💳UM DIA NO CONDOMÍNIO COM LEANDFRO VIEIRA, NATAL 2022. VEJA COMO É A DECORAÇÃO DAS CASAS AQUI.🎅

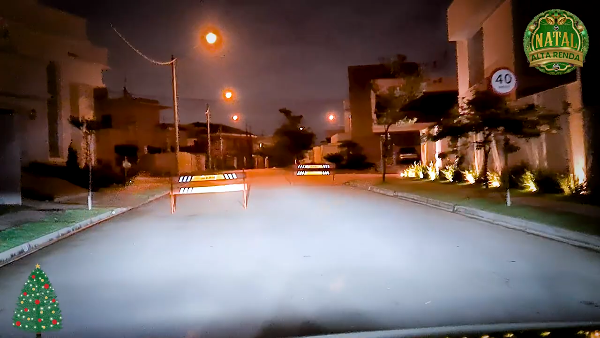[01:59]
De carro, tá? A pé não, porque tá chovendo. Por exemplo, essa casa aqui, o ano passado, ela tava decorada. Esse ano, não tô vendo. Tá vendo? Ó, tem uma guirlanda.
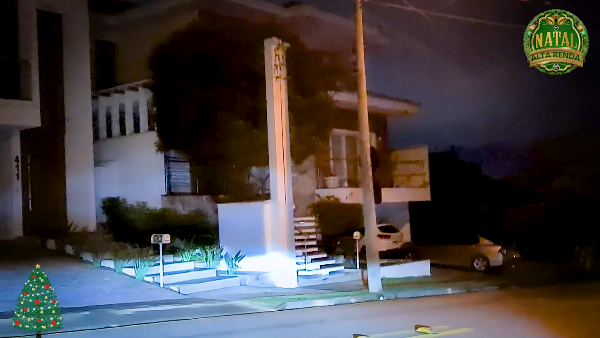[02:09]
Mas é bom que vocês conhecem como que são as casas aqui no condomínio, tá? Tudo aqui não tem portão, tá?
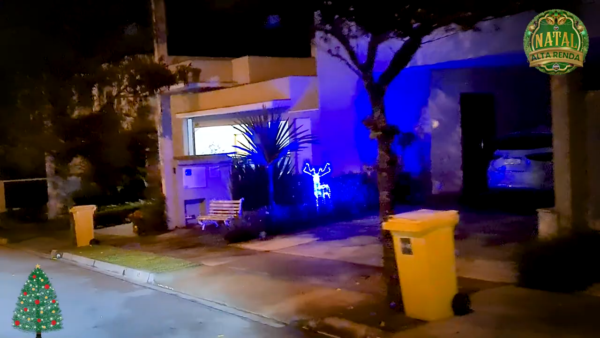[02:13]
As casas não tem portão. É super seguro, ó. Tá vendo? Uma reninha. Tem muito terreno pra construção aqui ainda, tá?
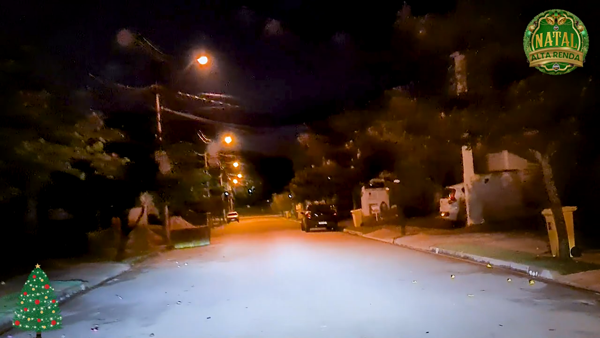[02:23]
Então tem muito terreno pra construção. Só pra vocês saberem, tá bom? Eu nunca vi um cachorro com tanta calor igual esse Joca. Olha. Olha como que fica. Vou mostrar pra vocês aqui, ó. Como que ele fica. Aqui, ó. Os dois. Olha isso. Olha isso. Tá vendo?
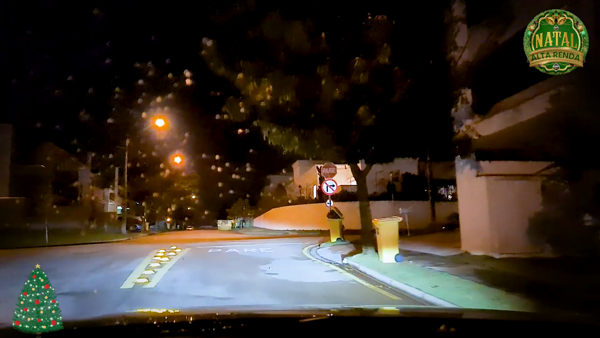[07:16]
Aqui, eu não posso ir, que é contra mão.
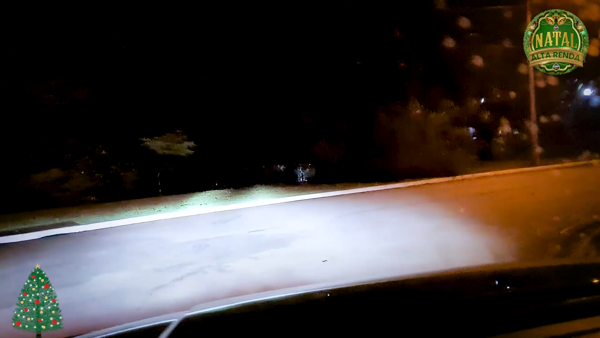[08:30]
Né? Agora eu vou virar aqui, ó. Mais uma rua. E mostrar pra vocês mais uma. Aqui é uma parte do condomínio, tá? Eu tô fazendo um zigue-zague. Descendo uma rua pra outra. Tá? A chuva. Então, vocês tão vendo aí desse jeito, assim? A imagem tá muito boa, né? Aqui, ó. Mostrar as casas.
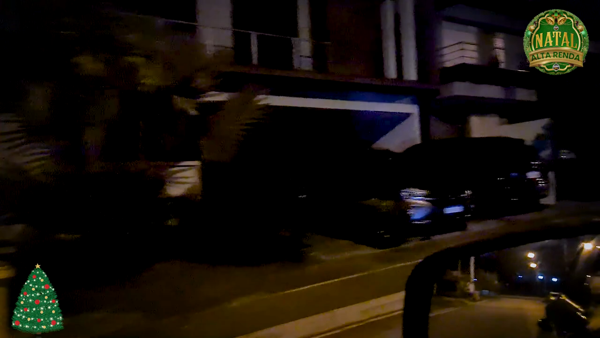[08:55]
De dia, quando eu for gravar, vocês vão poder conhecer de dia a gravação, tá?
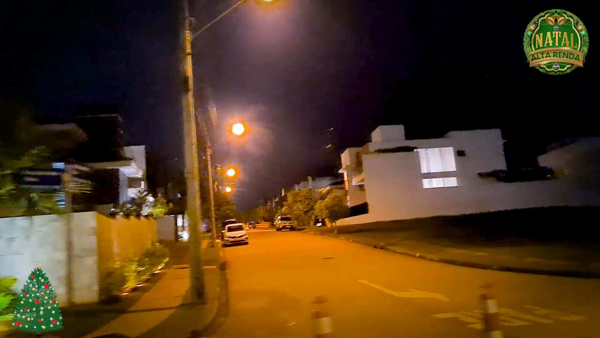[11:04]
E é a pior besteira. Olha lá a portaria.
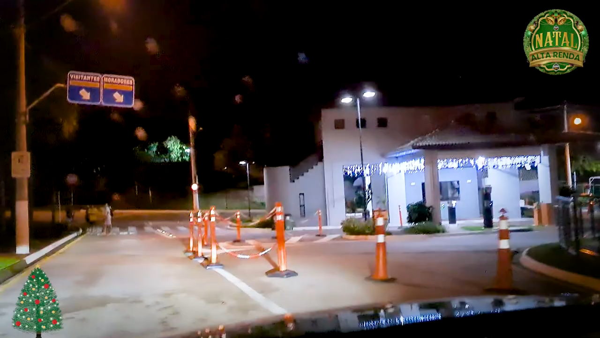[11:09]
Tá vendo? Aí eu tenho uma tag no carro. Ele permite entrar pela tag, tá? Ali é o mercado que tá abrindo.
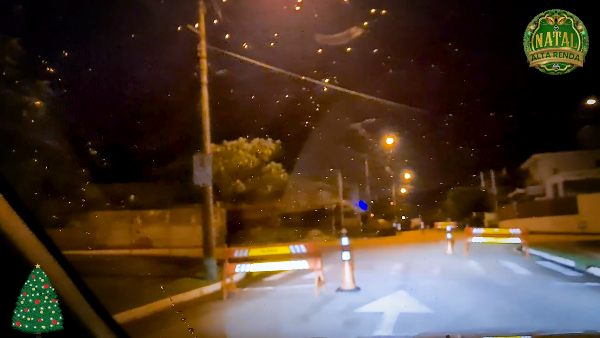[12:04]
Tá? Eu vou mais uma rua. Pra vocês verem essa parte da casa. Que eu não mostrei ainda. E nós vamos pra lá, ó. Tá? Então, vamos pra cá ainda. Ó. A casa aqui é muito bonita. Ela é acesa. Ela é linda.
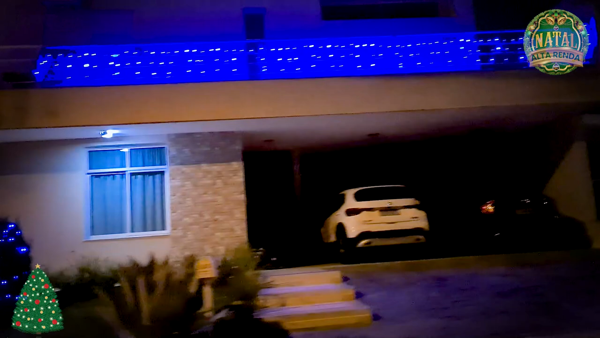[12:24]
Aí, ó. Decoração. Mais uma.
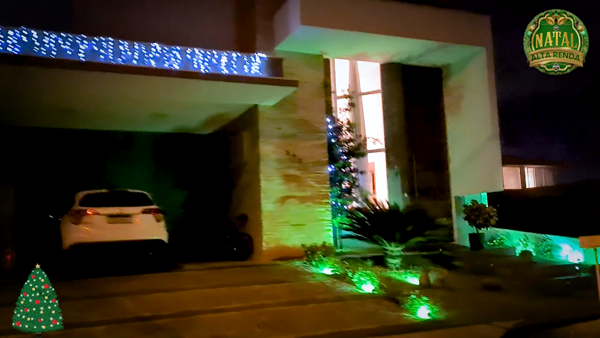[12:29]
Tá? Sobe, Joaquim. Sobe. Eu vou virar aqui pra vocês verem. Vou virar aqui.
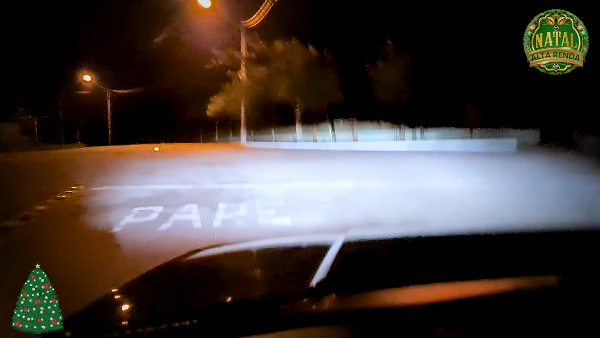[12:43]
E aí nós vamos fazer uma... Depois a gente vai nessa rua e eu desço a rua. Vamos lá pro outro lado do condomínio, tá? Aqui não tem decoração. Tá vendo? De escuro.
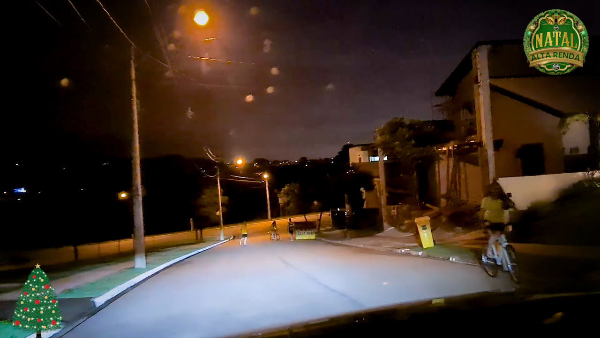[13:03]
Pessoal caminhando, bicicleta, uma casa cinza. Ó. Decoração, ó. Essa casa.
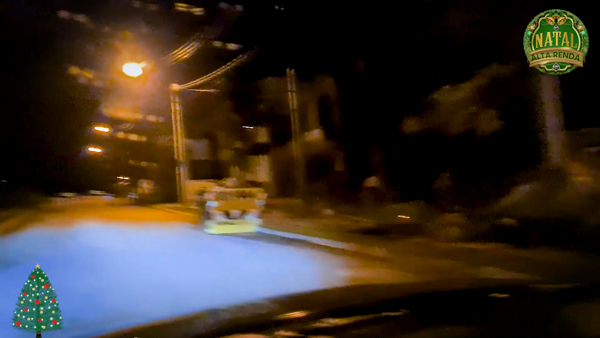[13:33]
Então eu vou mostrar pra vocês aqui, ó. Essa parte. Aqui é uma praça. Não dá pra vocês ver que é escuro.
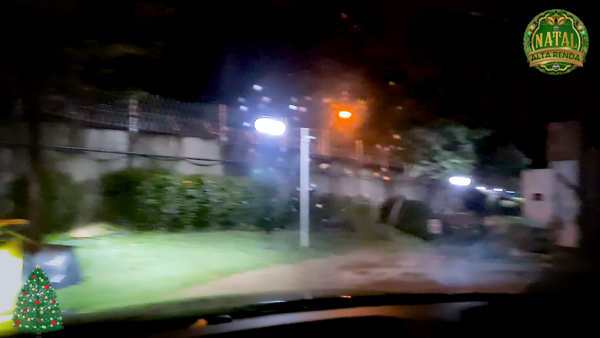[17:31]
É que tá noite, vocês não vão conseguir ver. Tá?
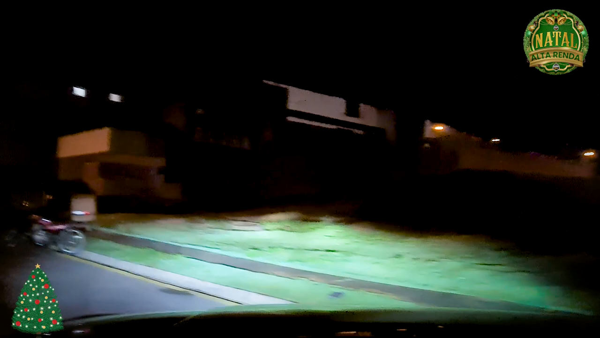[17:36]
E tá chovendo também. Então não tá legal. Mas aqui, ó. Desse lado tem a esferinha de quinta-feira. Tem Beach Tennis. Área com, né? Tem a praça. O Pet Friendly. Os cachorrinhos.
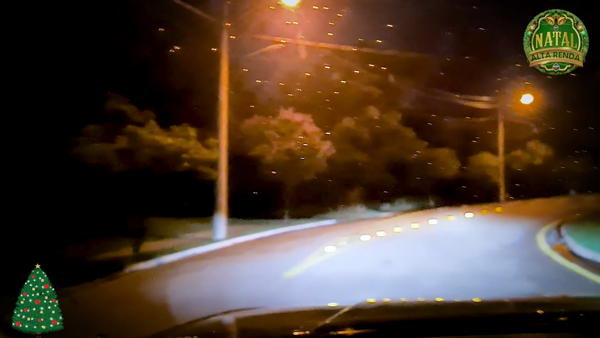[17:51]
Bicicletário. Vamos lá. Aqui, nessa rua, tem uma casa de boneca. Tem muito velho disso aqui, ó. Mas eu vou comer nessa rua aqui.
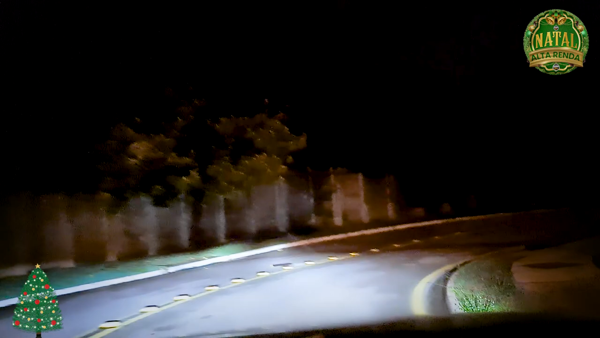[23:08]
Opa! Eles sempre... A cada cinco minutos passando as ruas, né? Segurança é forte aqui do condomínio. Aí, ó. Mais uma casa. Decorado, ó. Assim, não é pouco as casas que são decoradas aqui. Mas eu achava que deveria ser mais, né? Pelo tanto de casa que tem, e morador, deveria ter mais casas decoradas aqui, né? Aí, ficaria mais legal. Aqui, eu vou baixo aqui de novo.